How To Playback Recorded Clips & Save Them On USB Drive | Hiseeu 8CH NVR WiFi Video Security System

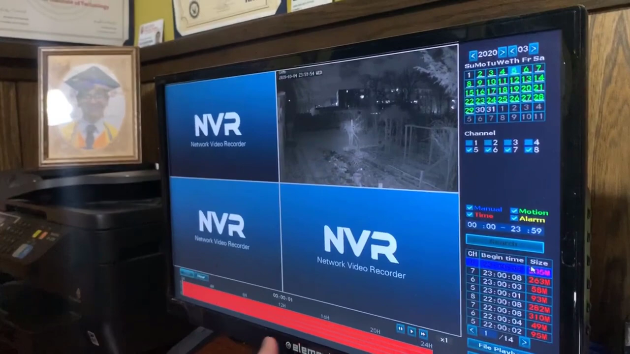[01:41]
But as you can see, the playback changes. This is like a YouTube video. You can basically scroll through any part that you want to see that day.
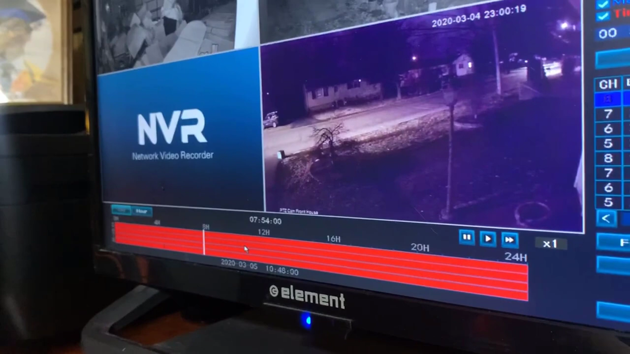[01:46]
This is our garage. You can see it's messy right now.
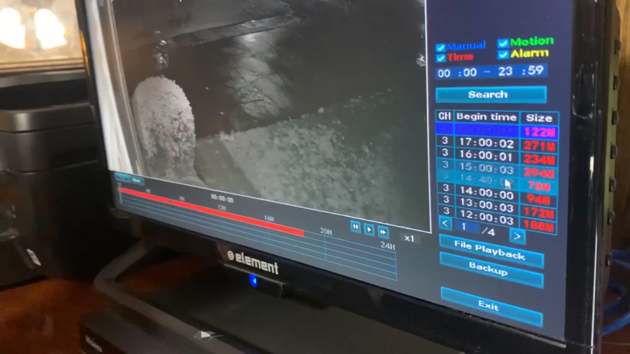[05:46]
So each of these is an hour long. And as you can hear, it's currently playing sound because this is a sound camera.
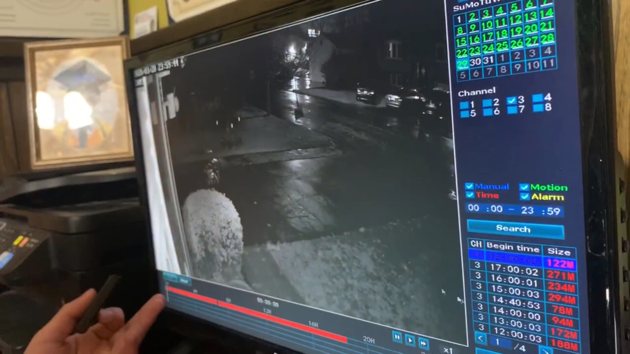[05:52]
Let's do 857.
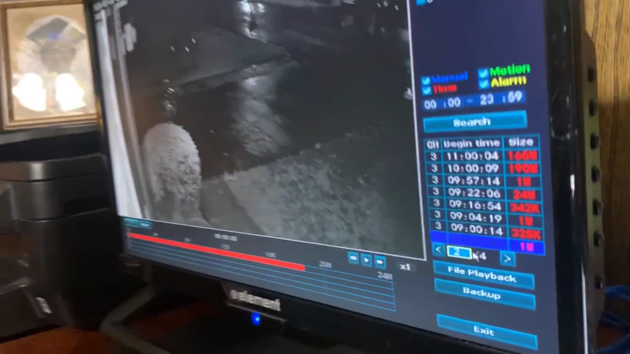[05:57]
And in order to play that file, what we're going to do is click file playback.